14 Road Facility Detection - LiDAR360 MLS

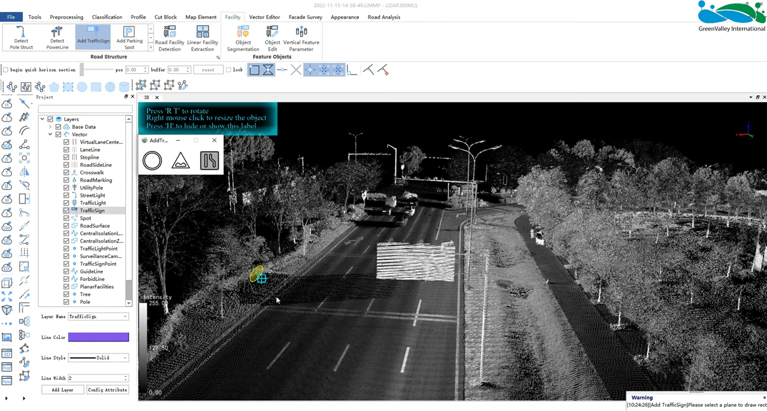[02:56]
Click on the point cloud plane of the road sign to generate a fitting plane
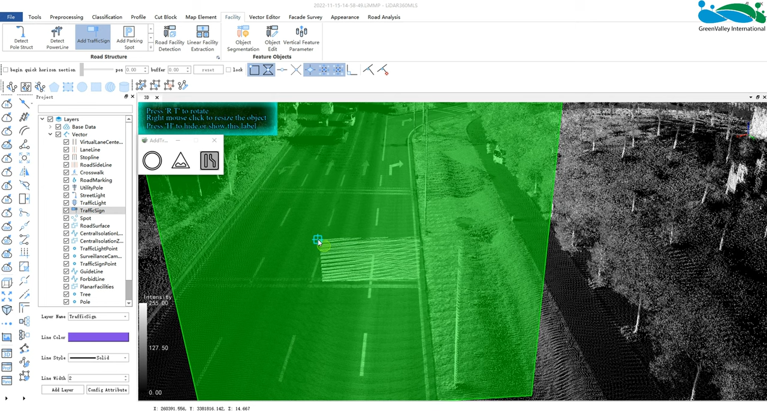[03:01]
and then draw a rectangle on the plane by using the three-point frame drawing.
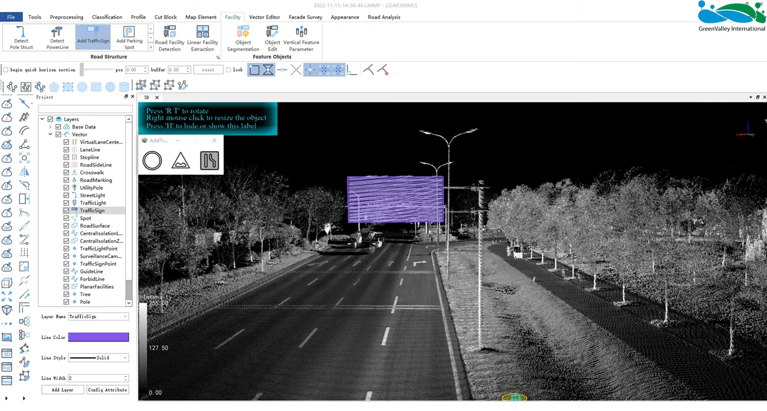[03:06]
Add parking spot.
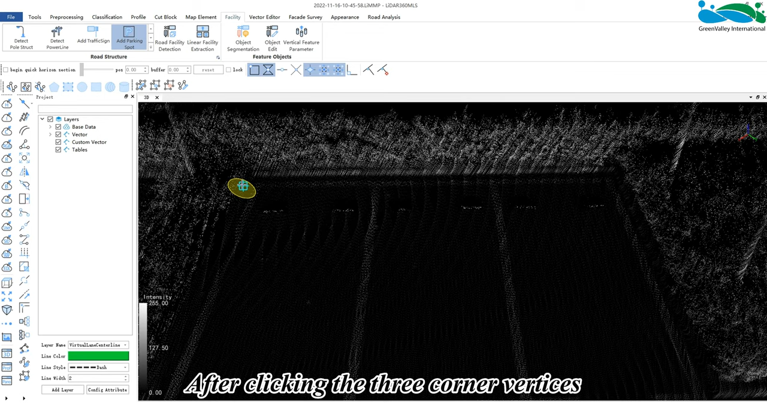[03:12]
After clicking the three corner verticals of a single parking spot to determine a single parking spot,
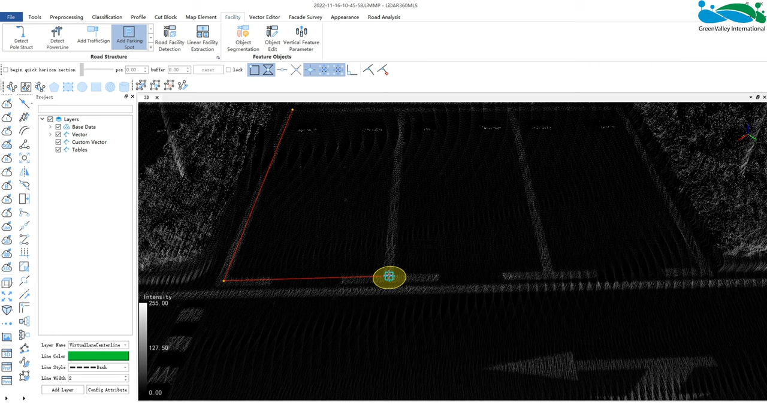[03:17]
move the mouse to update and display the number of parking spots in real time.
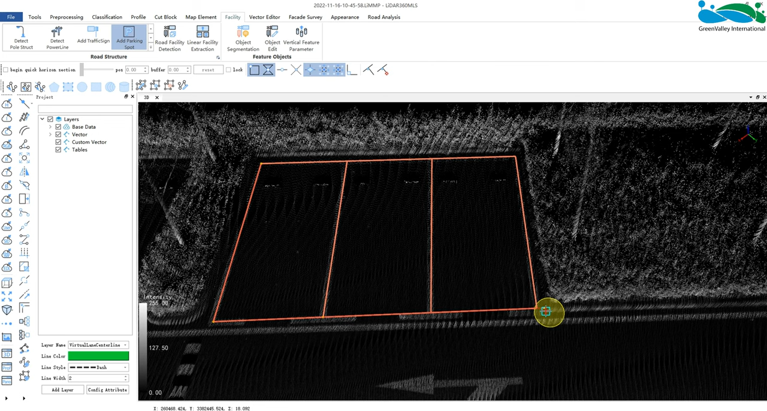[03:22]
Check the fit between the template and the actual parking spot and double click to finish adding a parking spot.
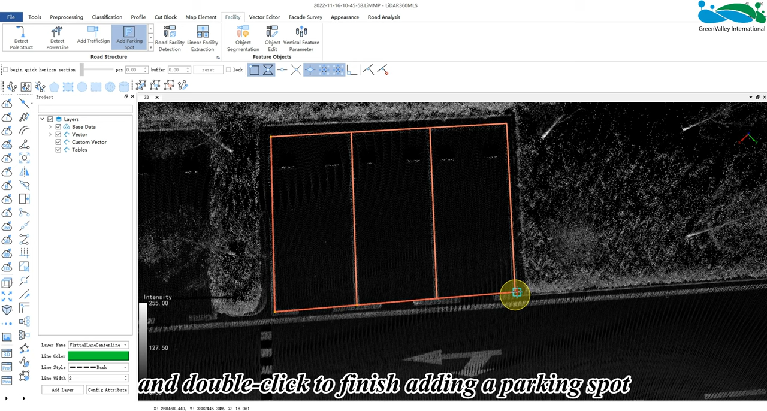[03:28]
Adding a rain strain is similar to adding a manhole cover. Click to add a manhole cover and the graphics to be drawn will be displayed where the mouse hovers in real time.
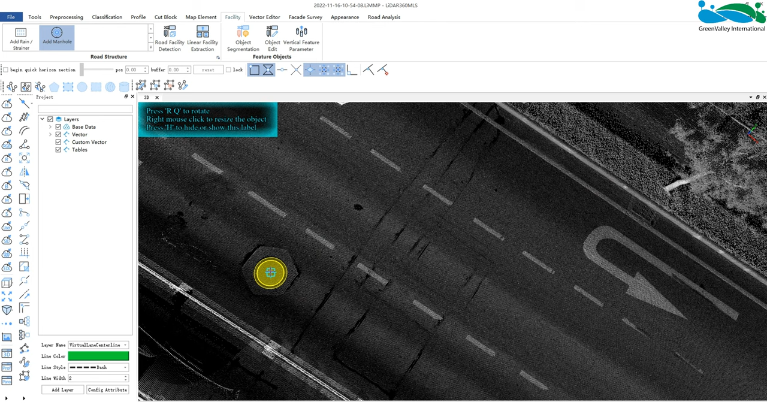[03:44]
Right click to adjust the size and double click to confirm the current vector. We can use the shortcut key R slash T to rotate.
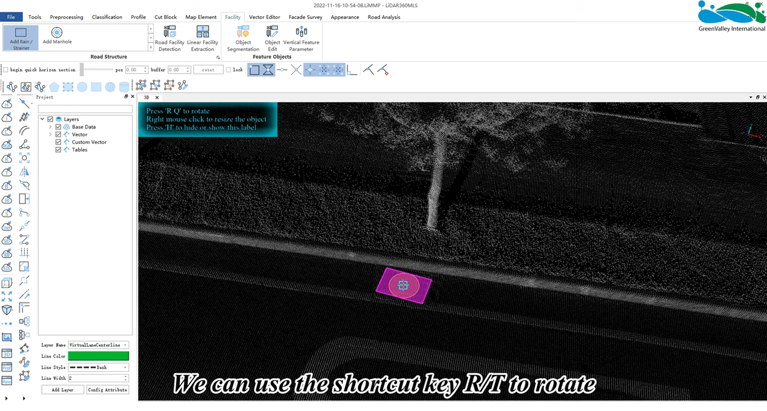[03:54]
The shortcut key prompt is in the upper left corner of the window and
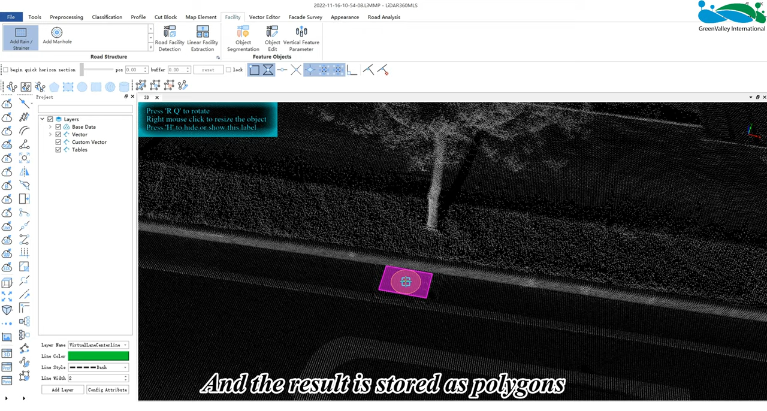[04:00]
the result is stored as polygons and the planar facilities layer. This is the end of the manual drawing introduction of road facilities.